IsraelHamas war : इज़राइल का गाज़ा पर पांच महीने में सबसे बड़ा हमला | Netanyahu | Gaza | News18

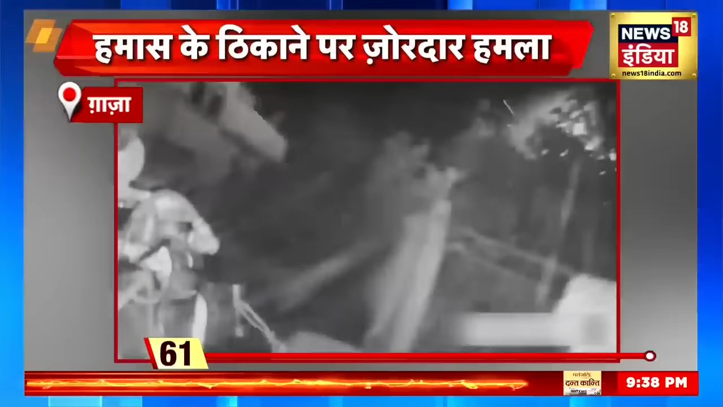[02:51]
ये वीडियो उस उपरेशन में शामिल एक सेनिक के हेलमेट में लगे कैमरे में रिकॉर्ड हुआ
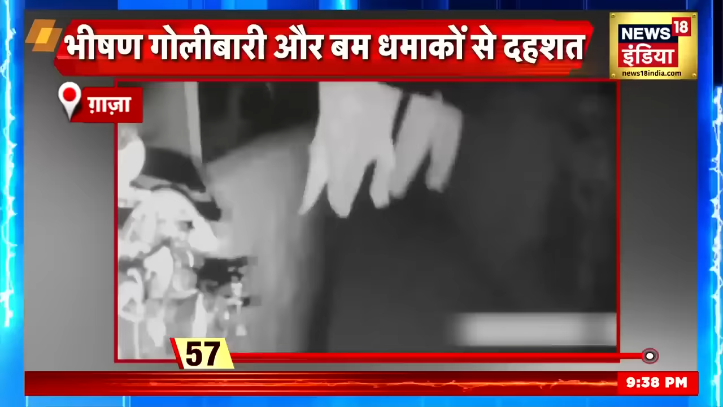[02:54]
उसमें दिखा कि इसरेल के सेनिकों ने सबसे पहले उस इमारत के अगले हिस्से में एक जोरदार विस्फूट किया और इसके बाद ताबर तोड़ गोलियां चलानी शुरू कर दी गोलियों की तर्टराहट के बीच कई हैंड ग्रिनिट भी छोड़े गए थे इसकी वज़े से वहां इतने जोरदार धमाके हुए कि उनकी आवाज से पूरा इलाका दहल उठा